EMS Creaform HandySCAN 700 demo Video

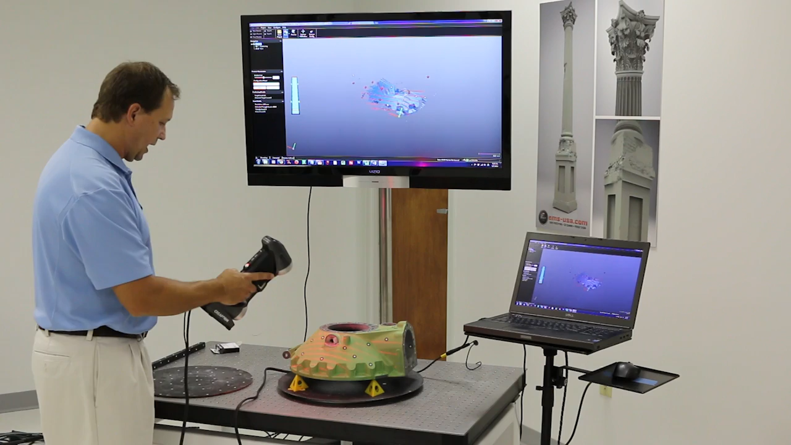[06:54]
And you can see all the laser lines. And as I move around the part, you're going to see the targets will either be white or red.
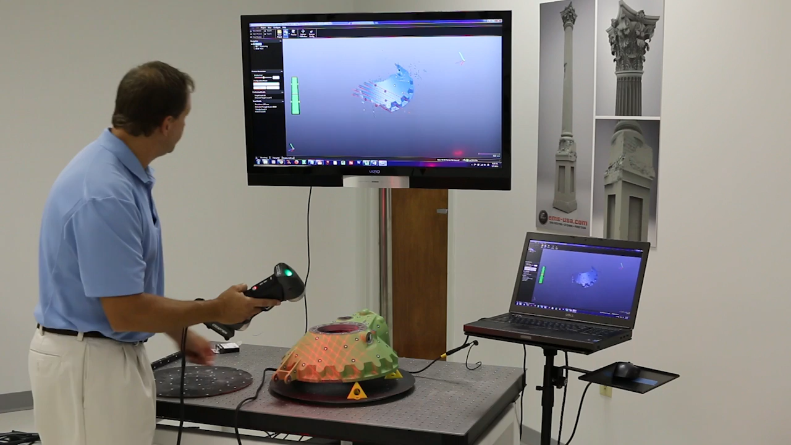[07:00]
So, as it acquires them, red it's using and white it basically knows about. So, you can see how quickly I'm moving around this part, okay?
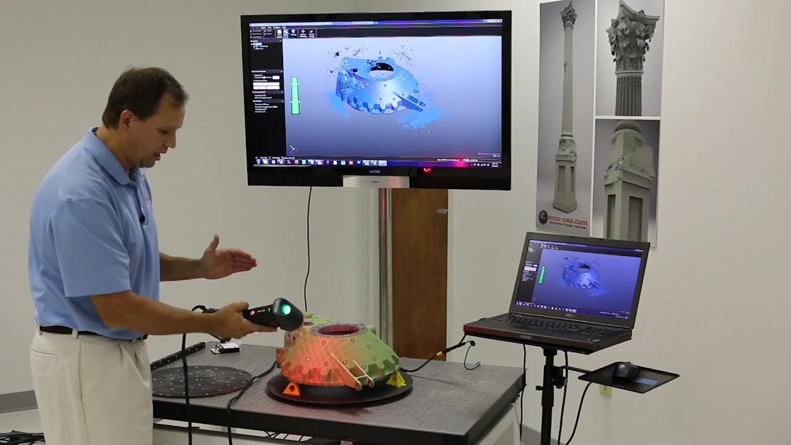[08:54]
So, I can adjust the shutter on the fly, I can zoom in and out on the fly, and I can go to that single line mode all without stopping scanning.
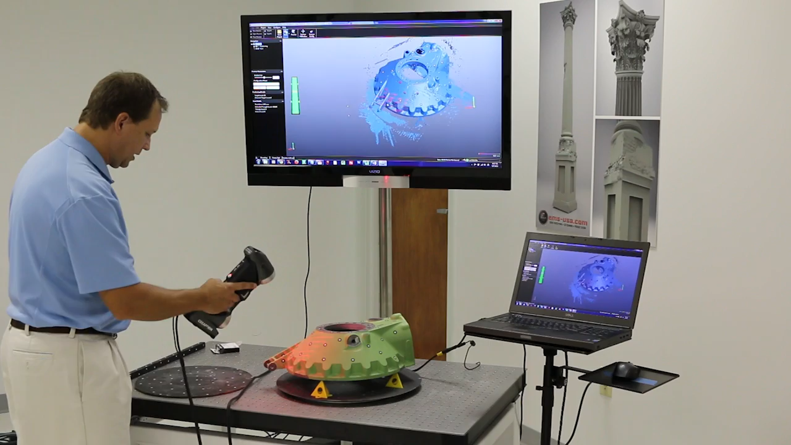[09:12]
I jump back over here, you can see it automatically orients the data to that position, okay? Because again, the randomness of the target. So, you can see I'm pretty much done, probably doing more talking here than scanning, but just, you know, I go around.
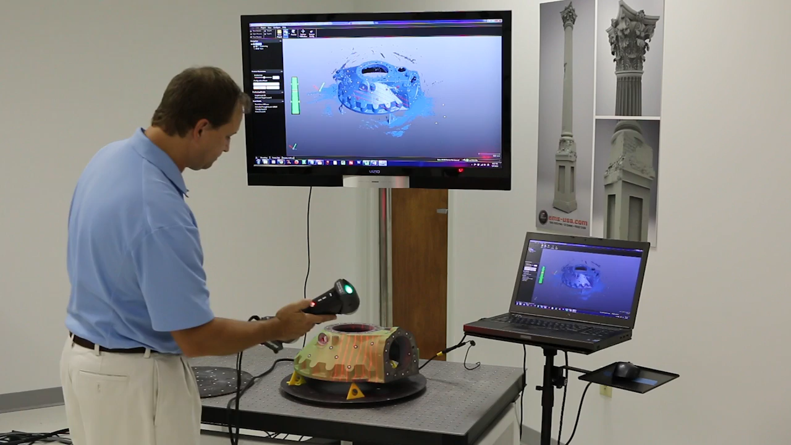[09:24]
Now, once I'm done here, I need to get to the back side of the part. And again, this is where targets really work out well.
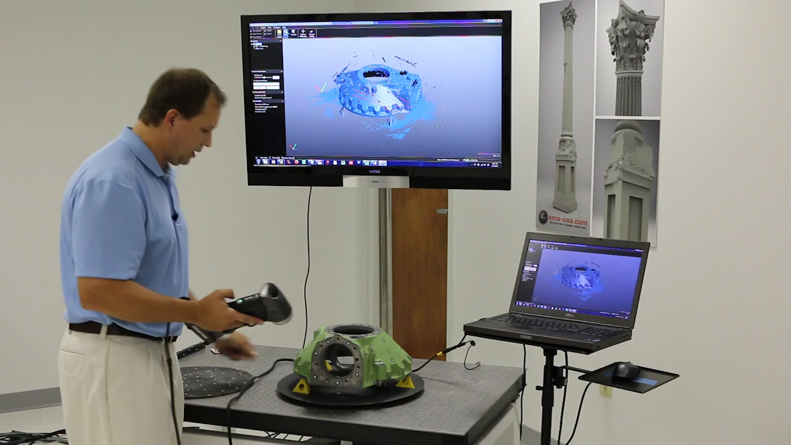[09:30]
So, what I'm going to do is I'm going to lift the part up. I'm going to kind of hold it like this.
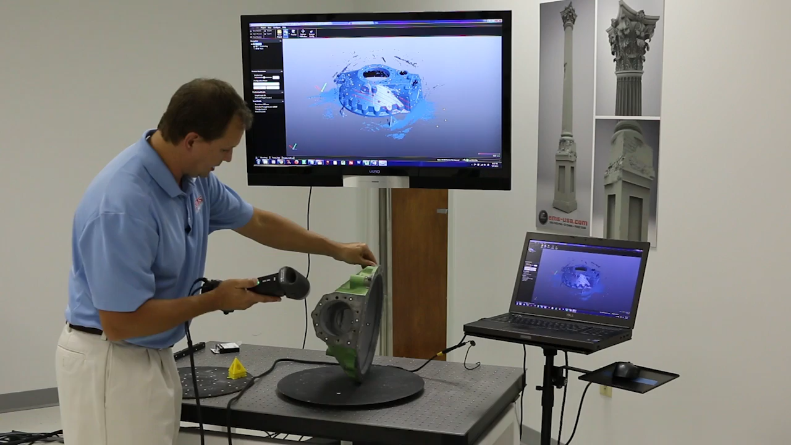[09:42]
I'm going to go back to a known spot, which in this case works out real well right here. And I'm just going to start slowly moving around. And what I'm going to do first is I'm just going to kind of scan it to grab the targets, okay?
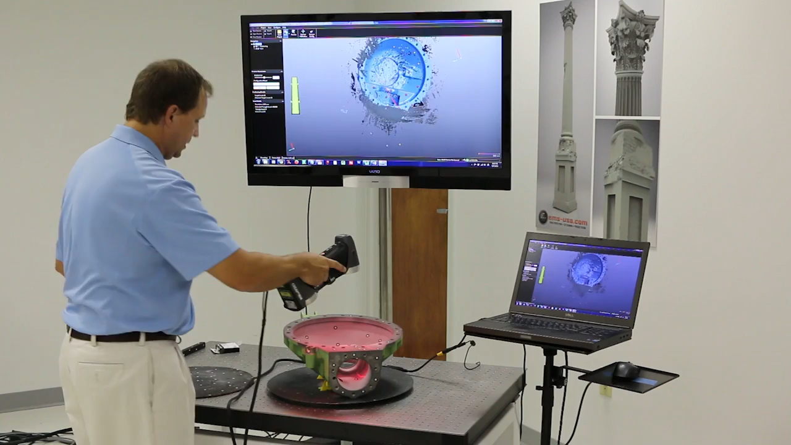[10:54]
I know it's probably hard to see up there because I've got all the scatter data. And you get that from the table. Some of the shiny areas are going to reflect some of the data, but it's just kind of out in space.
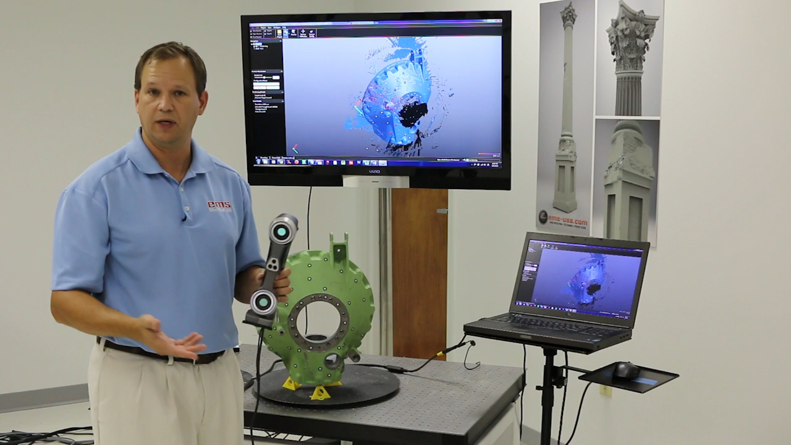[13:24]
Okay. So here we are now in the VX elements, uh, software and, uh, this is the capture software that comes with the scanner and we can rotate the part around. We can look at it. We can do some basic, uh, basic things in here. Uh, you can see where our targets were on the part. Now, when we're done and we process this data, it actually does curvature based hole filling, uh,
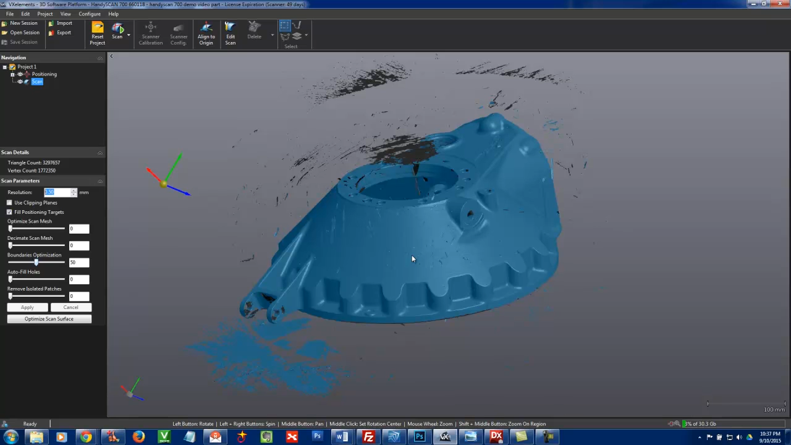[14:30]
All scanners just collect raw points. Now what you're seeing on the screen here is polygons, which are triangles, and we've set it, uh, to be, you know, 0.5 millimeters. Um, and, uh, you can set that up or down, uh, as need be. So if you had something more flat, you could make larger triangles. And if you had something with, uh, you know, more detail to it, you'd want to make that smaller. Now resolution and accuracy are two separate things. Um, the, the accuracy, um, is really those, you know, those, those points or those triangles, uh, resolution is really the fidelity.
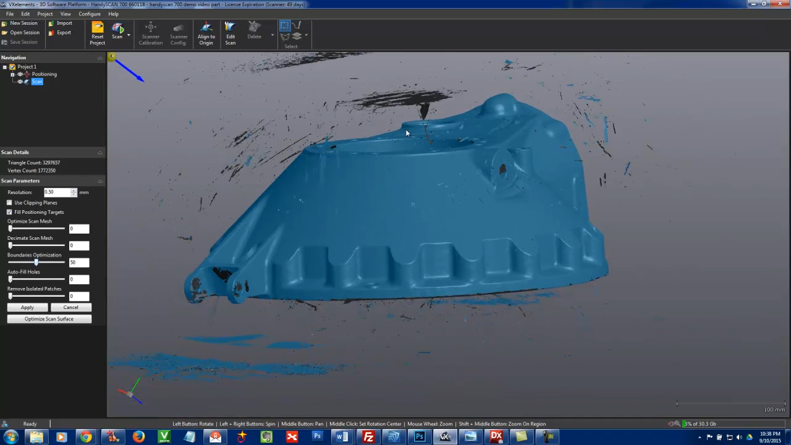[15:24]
The, the, the corners or the vertexes of those triangles would be accurate, but we'd start to lose fidelity of the part. So it's really the balance of, uh, resolution and accuracy that, that really gives you optimal results. So as we mentioned before, we've got the scatter data where we had the part on the table and then flipped it and scanned it again.
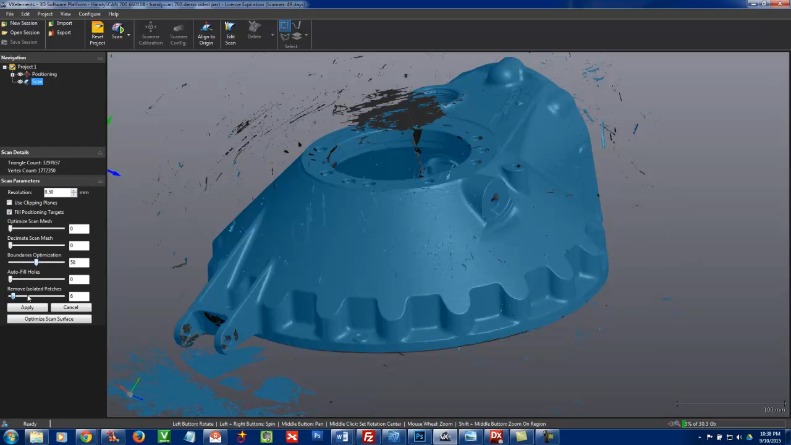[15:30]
One nice tool in here is remove isolated patches. So you see, as I slide that along, it instantly gets rid of all that kind of data that's floating out in space.